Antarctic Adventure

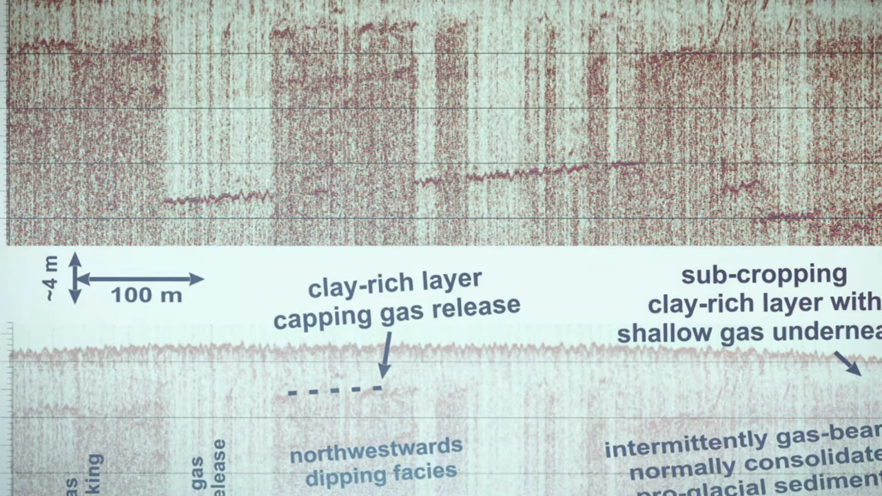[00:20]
And it's just this beautiful environment from which we can understand so many important processes on Earth.
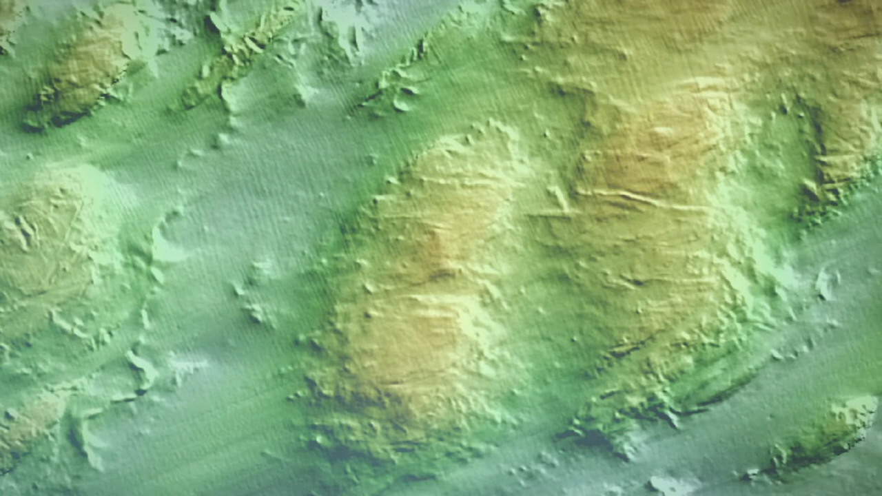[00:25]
And so I really do study those seabed dynamics and what they can tell us about the larger processes.